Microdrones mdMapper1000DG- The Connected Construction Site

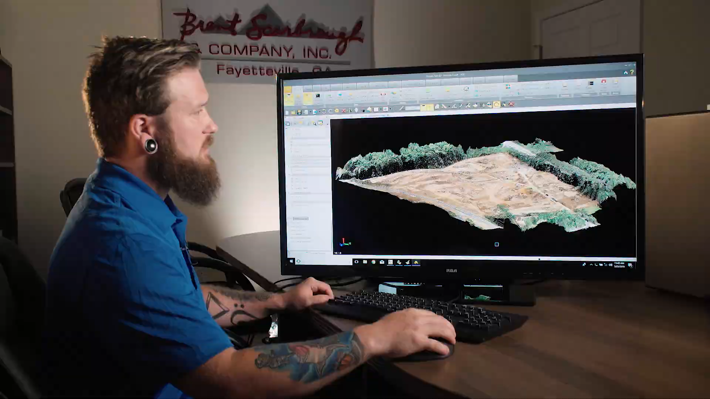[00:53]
When I put it into 3D mode, you can get a good representation of the trees.
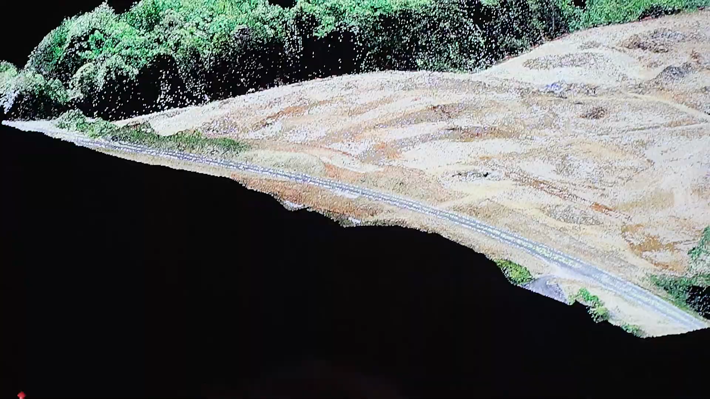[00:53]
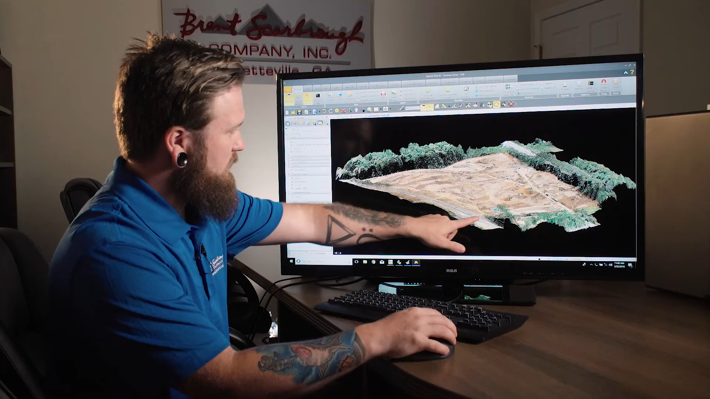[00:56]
You can see the roadway kind of arcs up.
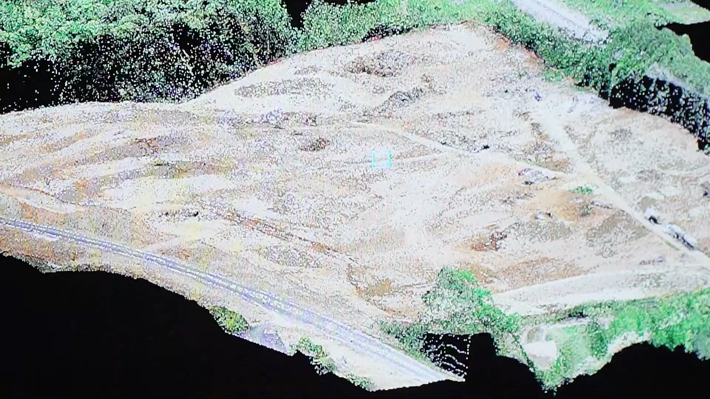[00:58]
You can see pretty much anything on this side in 3D mode.
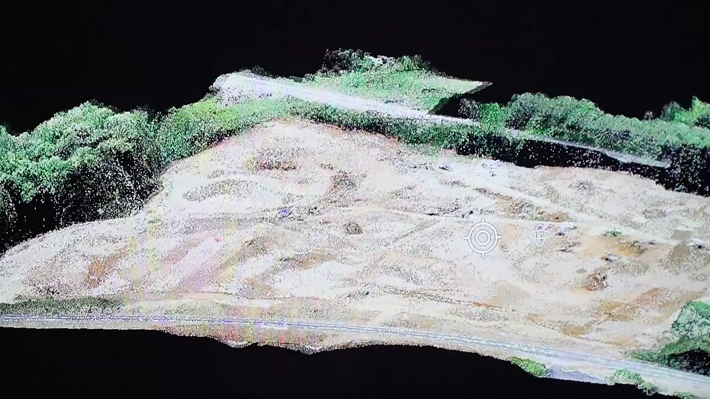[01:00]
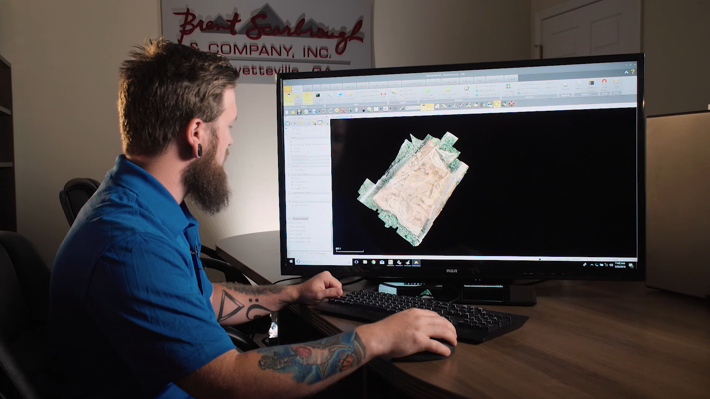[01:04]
So after the 3D mode, I am able to take this point cloud right here and break it down,
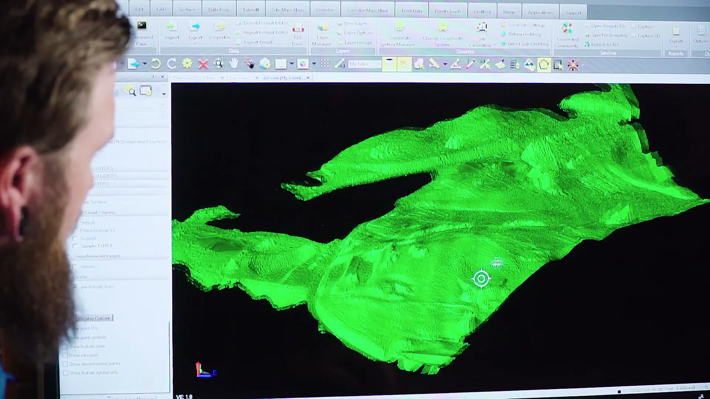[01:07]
and we can see literally every detail out there.